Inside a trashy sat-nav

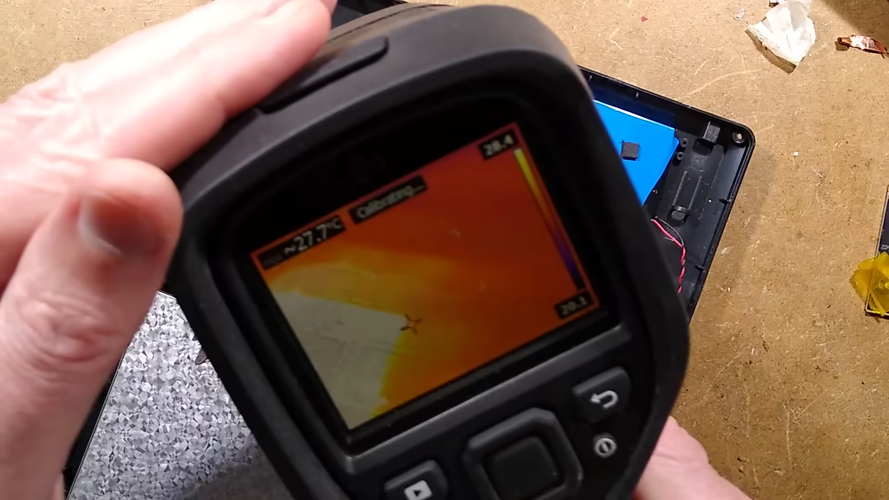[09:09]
On screen: spot 27.7°C
It's seeing areas of heat. It's not super mega hot.
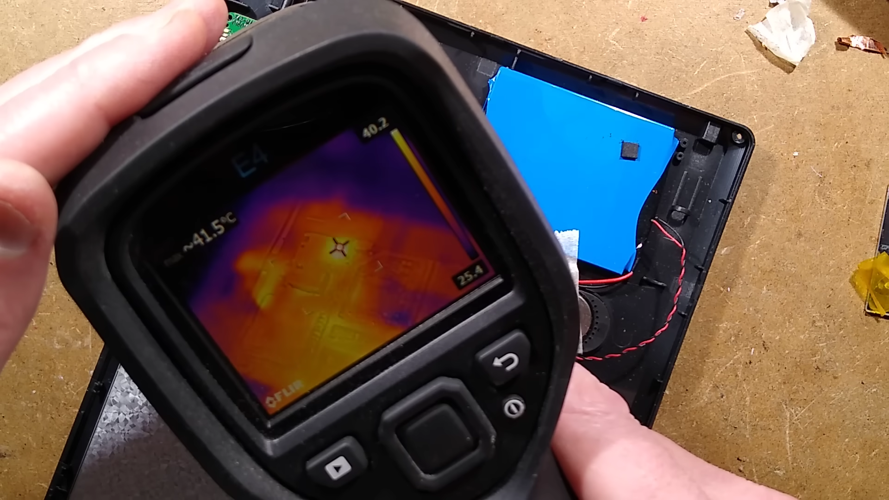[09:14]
On screen: spot 41.5°C
41 degrees Celsius there. This may be out of focus because I'm focused down on there at the moment. But that is the processor.
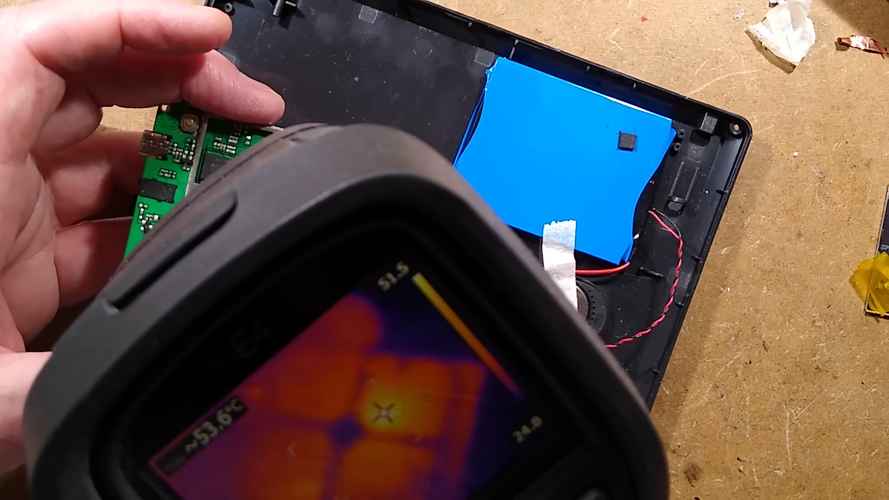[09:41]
this PCB at 53 degrees is this chip here, the ARM chip, which I'd expect it's the main processor, isn't it?